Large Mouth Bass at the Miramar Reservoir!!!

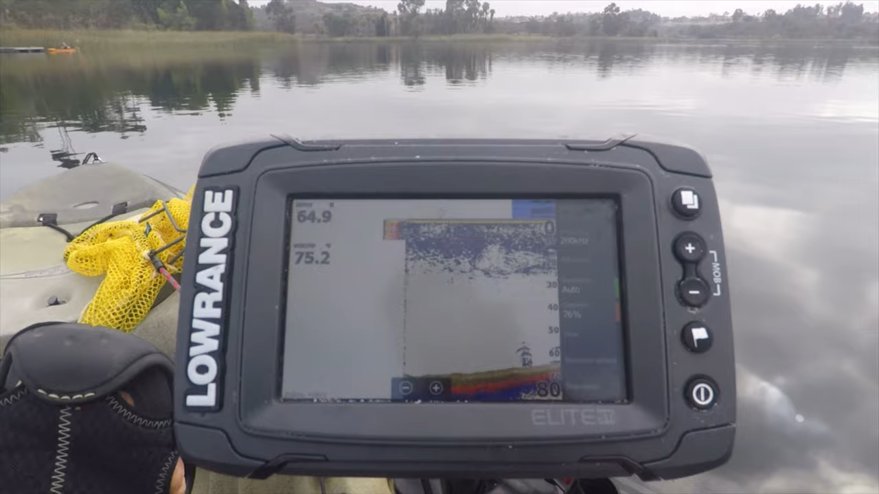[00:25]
As I was going across the middle part of the lake, I noticed the depth that was 75 feet. I didn't realize how deep this lake was.
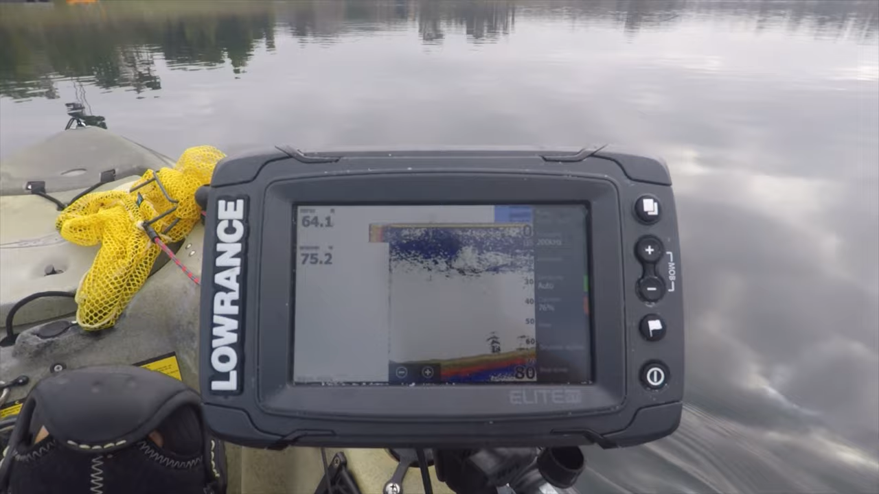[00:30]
It was quite surprising. Here's the first fish I caught this morning.